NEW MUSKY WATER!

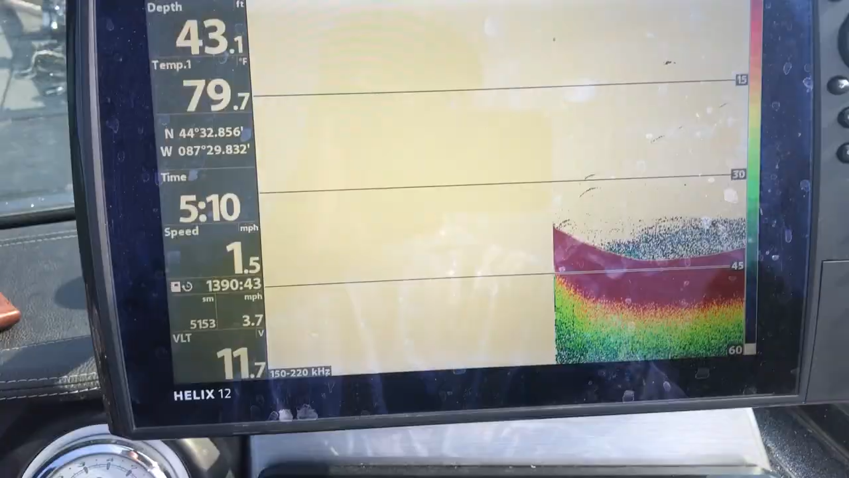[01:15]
On screen: depth 43.1 ft, water 79.7°F
All right so here we can see I just launched
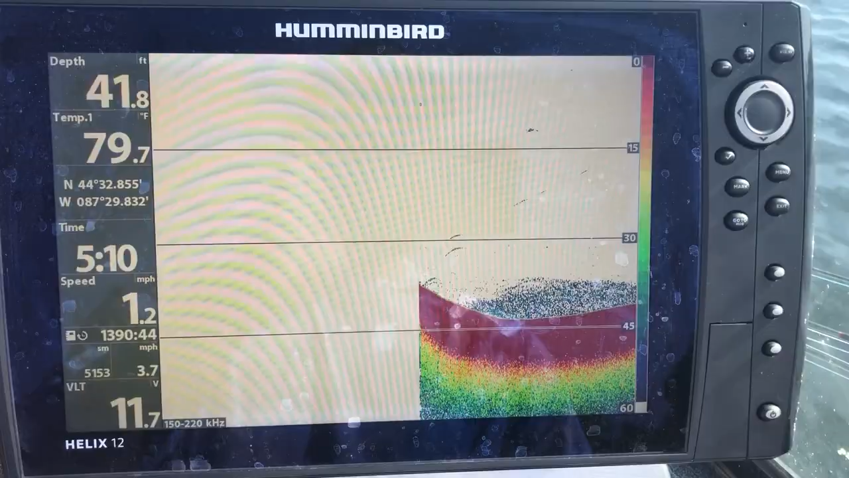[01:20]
On screen: depth 41.8 ft, water 79.7°F
the boat I just came offshore a little ways and
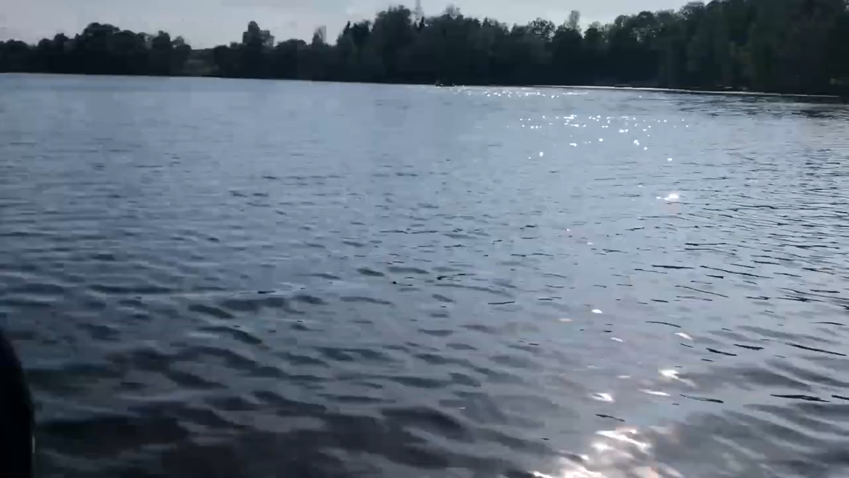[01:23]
you can see this this lake dropped right
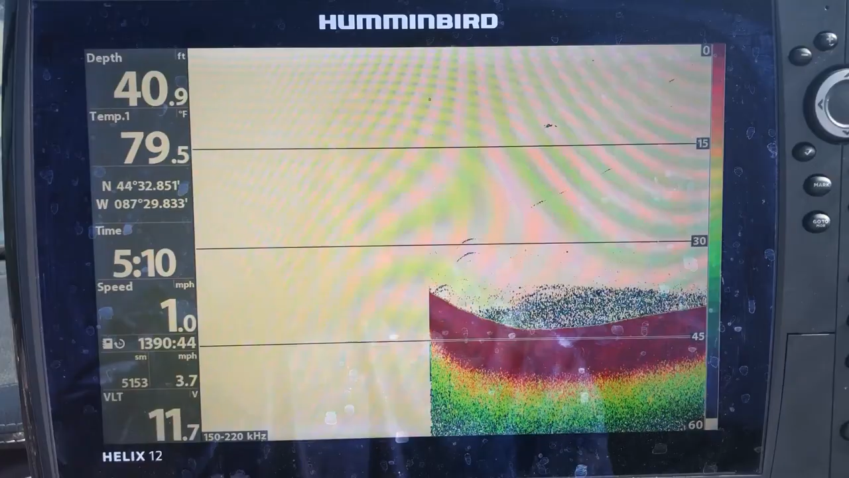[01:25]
On screen: depth 40.9 ft, water 79.5°F
away into 40 feet of water surface 10 breeds 79 I know it's really not that
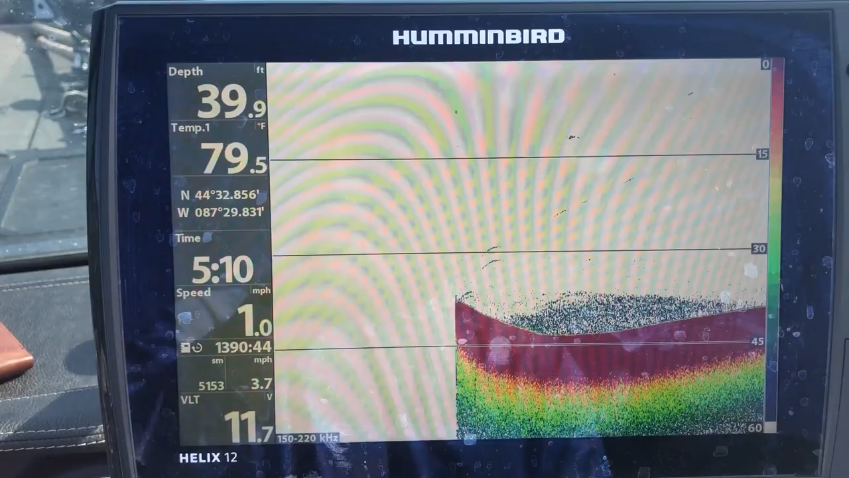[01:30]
On screen: depth 39.9 ft, water 79.5°F
warm my transducers probably still cooling off from the from the drive over here we're not even into July
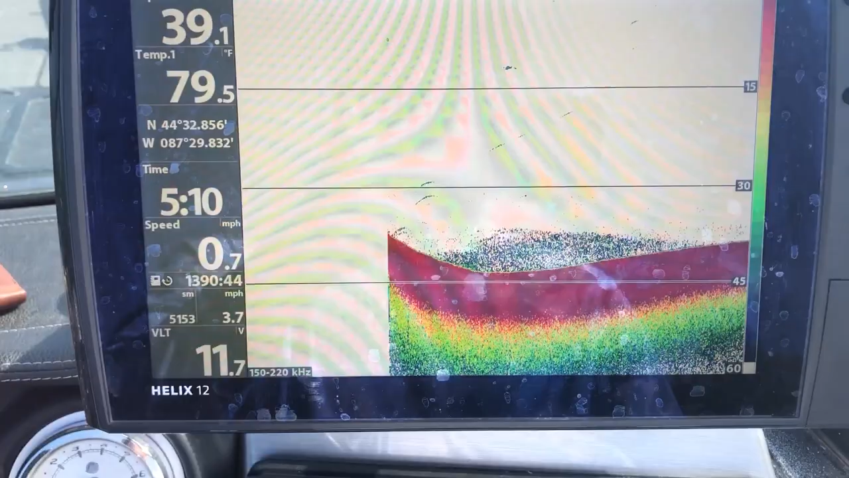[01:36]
On screen: water 79.5°F, speed 0.7 mph
yet so surface temps really hot just because 86 degrees today but I think the fish are going to be plenty safe it's
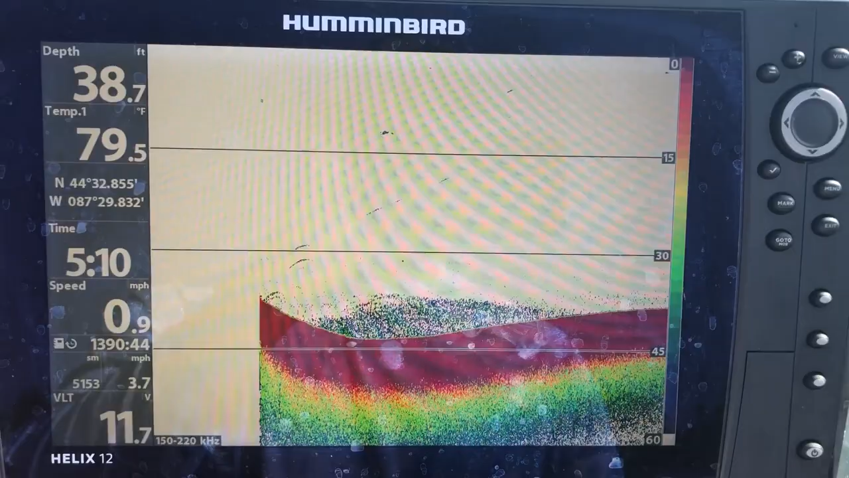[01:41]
On screen: depth 38.7 ft, water 79.5°F, speed 0.9 mph
not a sustained water temperature so like I said we're going to get auto chart live rolling here
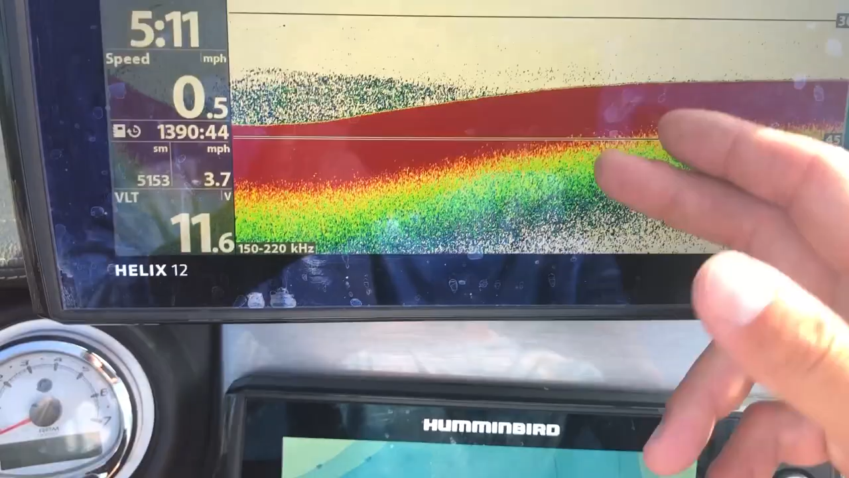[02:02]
and instantly make a new map down here and
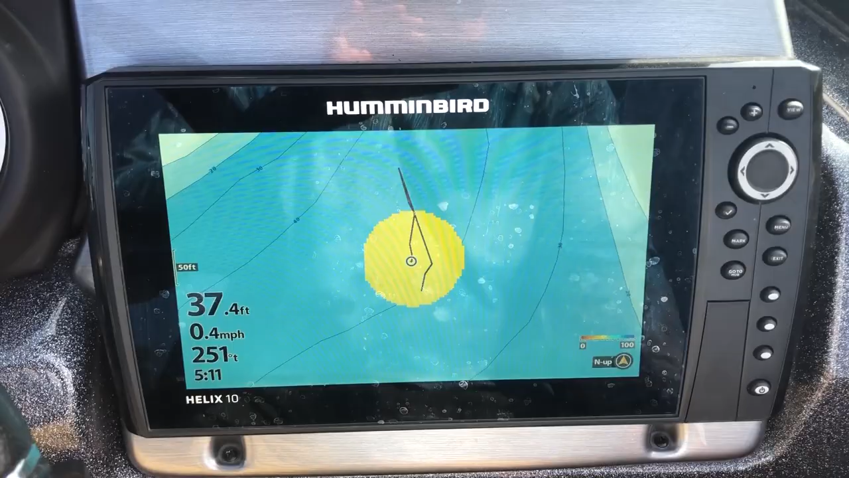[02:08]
I'll show you guys how cool this is so I switched up to side imaging here that
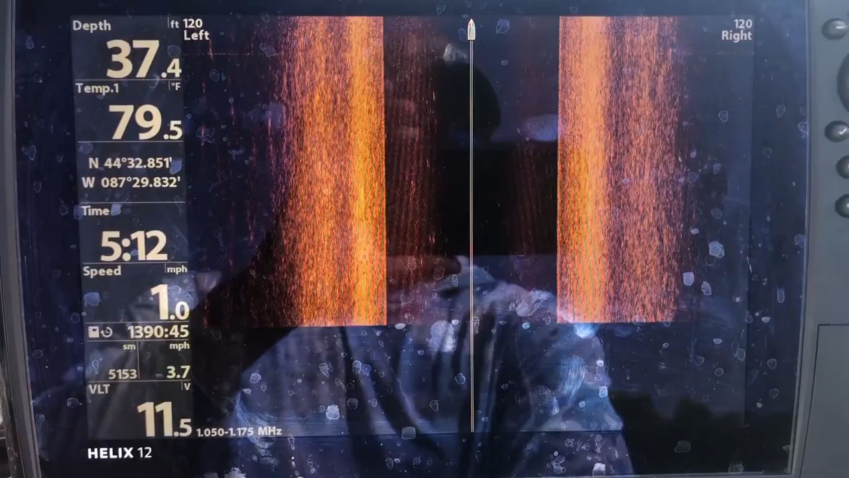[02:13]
On screen: depth 37.4 ft, water 79.5°F, speed 1.0 mph
is obviously my most important tool I'll be able to see weed lines I've got it set to 120 feet off each side I'll
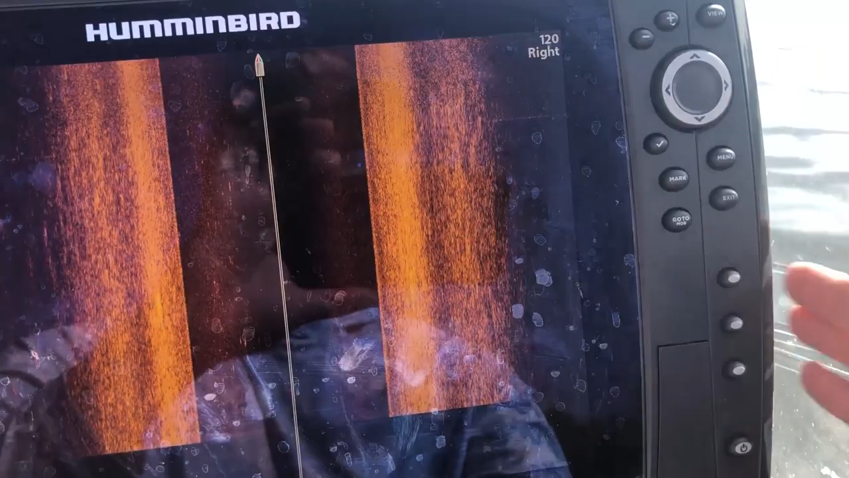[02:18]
probably bring that in a little bit just because we're going to be fishing shallow generally I like to run it about 100.
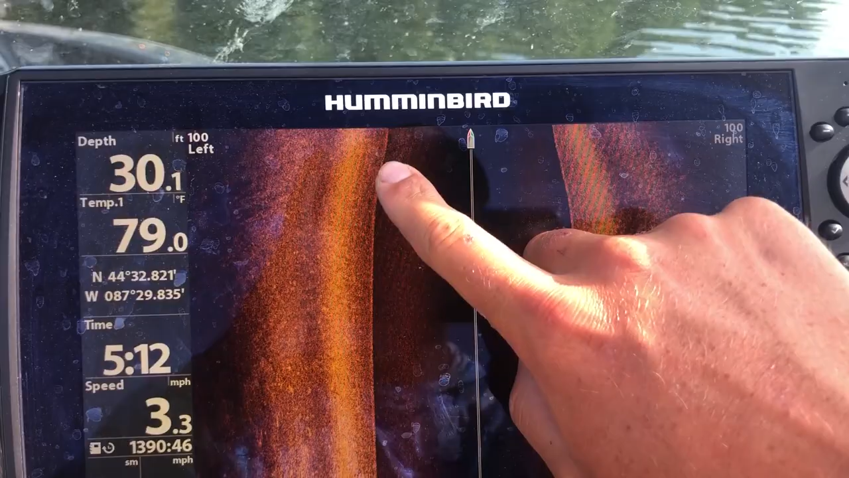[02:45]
On screen: depth 30.1 ft, water 79.0°F, speed 3.3 mph
on our side imaging same thing here we're making a completely brand new map of this lake
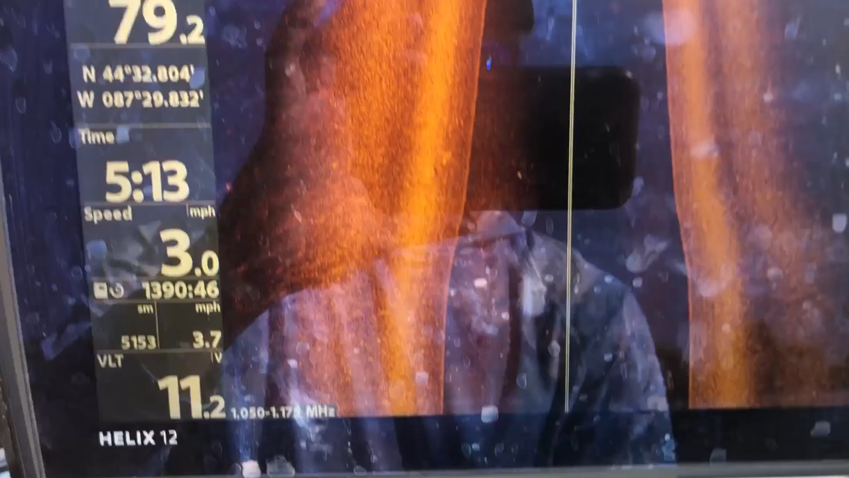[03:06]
On screen: speed 3.0 mph
incredible so we're in 17 feet and there's lilies right there so that's pretty amazing you can see the weed edge
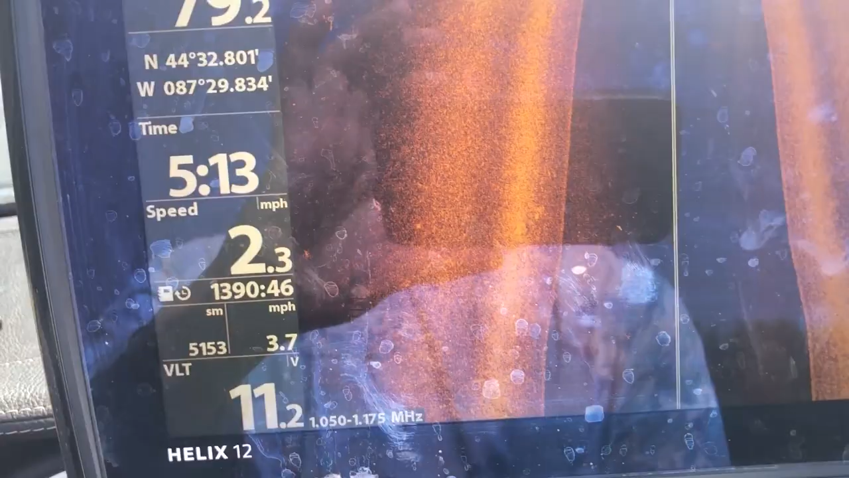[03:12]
On screen: speed 2.3 mph
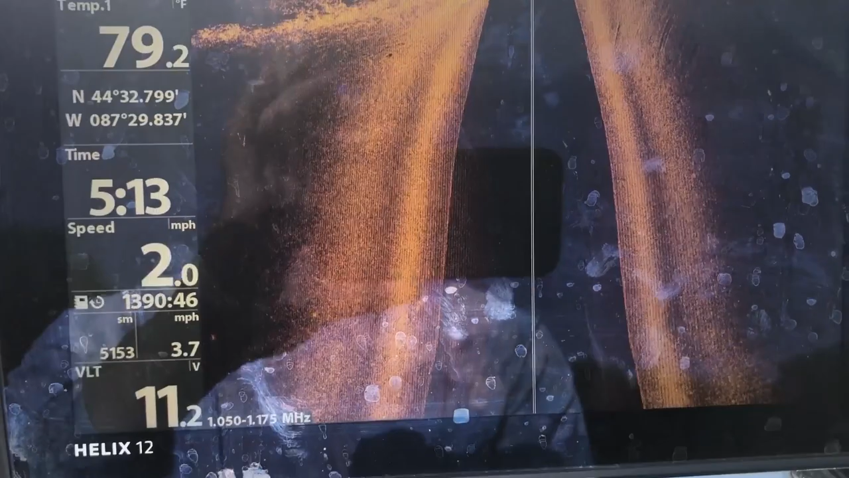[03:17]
On screen: water 79.2°F, speed 2.0 mph
right here and now I'm right up on top of it three feet of water so this edge is really really defined really really sharp you can see how tight the contour lines are right there